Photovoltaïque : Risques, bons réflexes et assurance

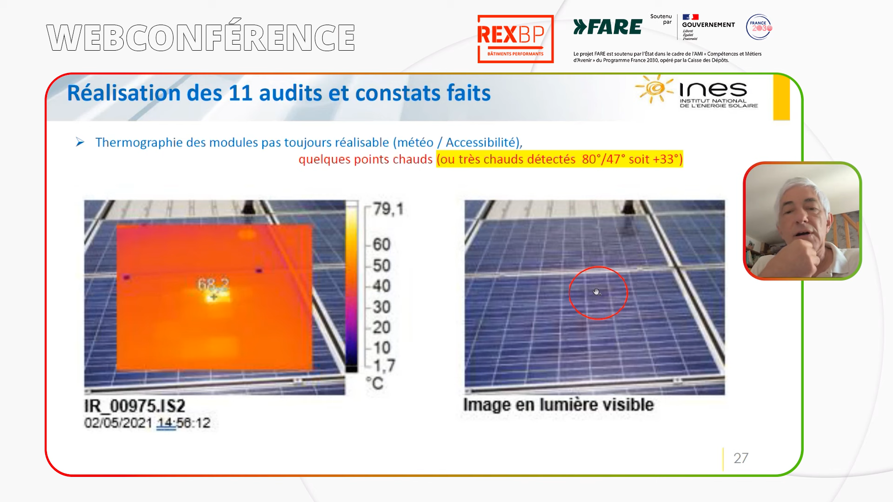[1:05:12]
On screen: scale top 79.1°C, scale bottom 1.7°C
Bon, voilà, donc là, ben, pareil, hein, un point chaud qui ressort, et on ne voit pas très bien sur la photo de droite, mais ben, quand on est à l'œil nu, on arrive à voir que c'est craquelé, que c'est l'image que je vous ai montrée tout à l'heure, que c'est un petit peu marron. Voilà, alors juste pour dire, on le voit à l'œil nu, mais si on n'a pas la caméra thermique avant pour nous avoir dit que c'était là, on va pas le voir comme ça sur un champ photovoltaïque. De repérer ça à l'œil nu, c'est pas possible. Mais une fois qu'on l'a vu à la caméra thermique, qu'on regarde bien, on peut le trouver.
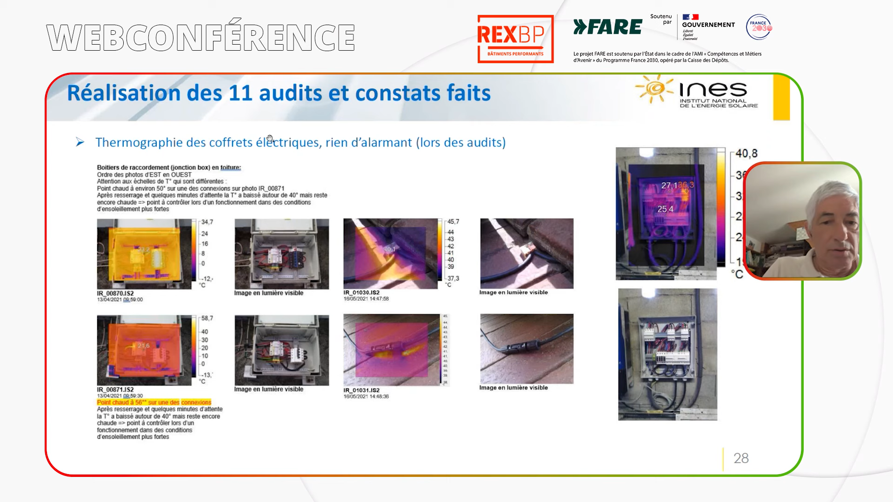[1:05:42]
Bon, là. Voilà, on a fait aussi des thermographies, hein, sur les coffrets, sur les isolants. On a trouvé quelques petites choses. On va passer sur la suivante, puisque